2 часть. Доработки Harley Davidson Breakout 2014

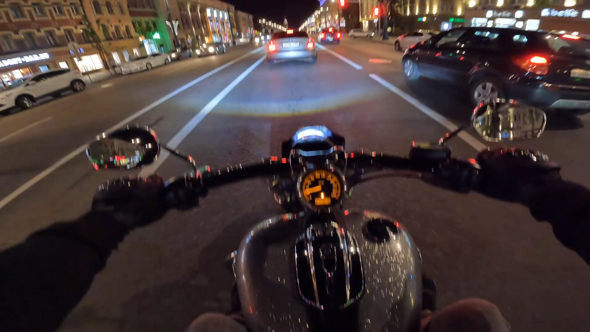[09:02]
Ощущения какие-то необычные, но прикольно. Наклон теперь вперед на мотоцикле. Более такая спортивно-агрессивная посадка. Но сразу могу отметить, что обзор на зеркалах теперь стало похуже. Теперь в этих зеркалах большую часть отражения занимают мои руки. То есть, ну, можно, конечно, руками чуть поиграть, низ вверх.